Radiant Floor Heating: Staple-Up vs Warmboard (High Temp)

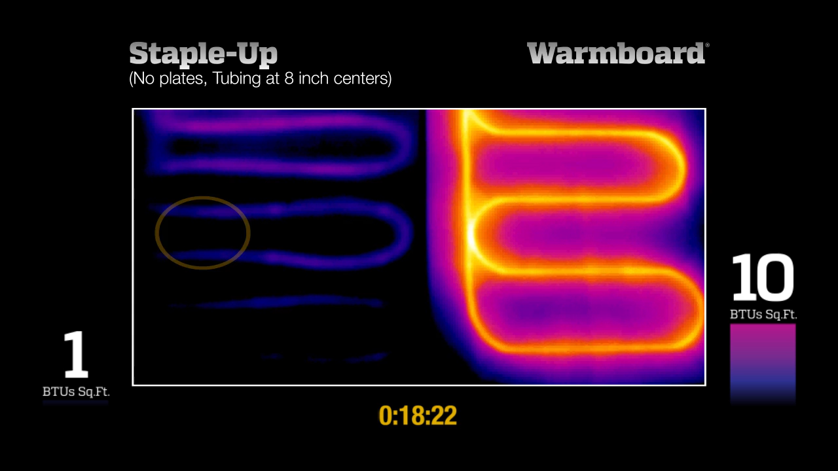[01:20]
Even with very hot water, 19 minutes into our test, the Staple-Up system has barely started heating and is barely producing any heat at all. Let's continue. After an hour, Staple-Up is producing the necessary 10 BTU output, but the surface temperatures are wildly uneven, with much of the area still producing no heat. Meanwhile, WarmBoard is producing 23 BTUs with much more even surface temperatures.
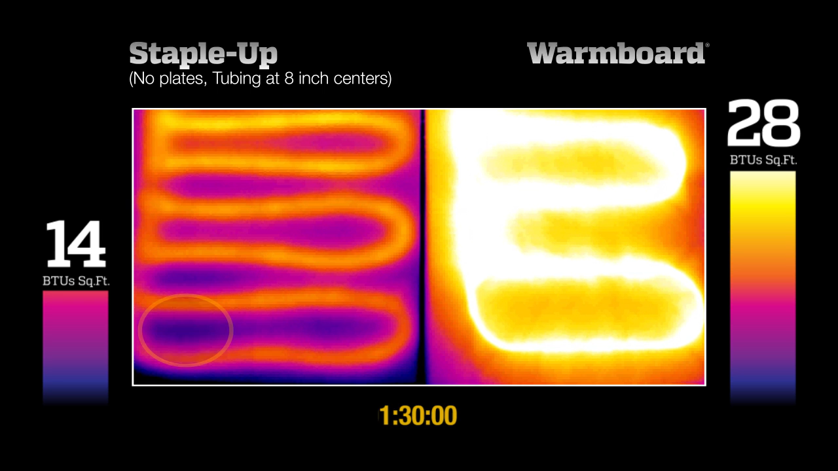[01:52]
After 90 minutes, much of the Staple-Up area is still producing very little heat. And yet, WarmBoard is outputting double the BTUs with far more even surface temperatures.
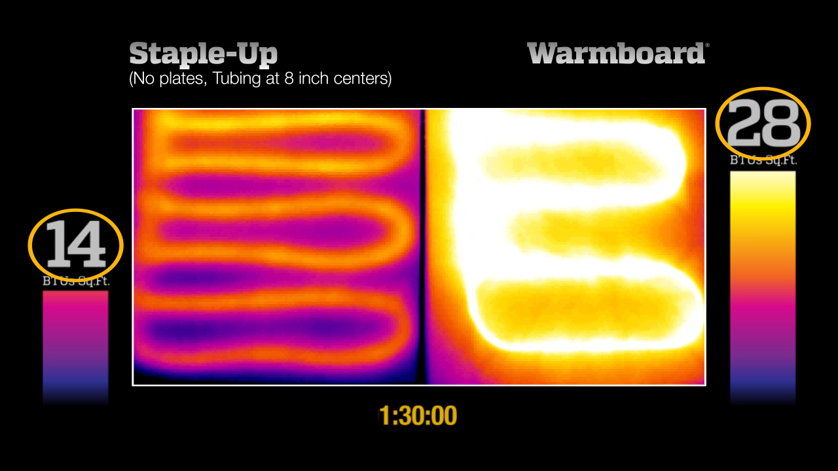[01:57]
Let's examine the numbers. WarmBoard reached the ideal temperature in 19 minutes, compared to 1 hour in 3 minutes.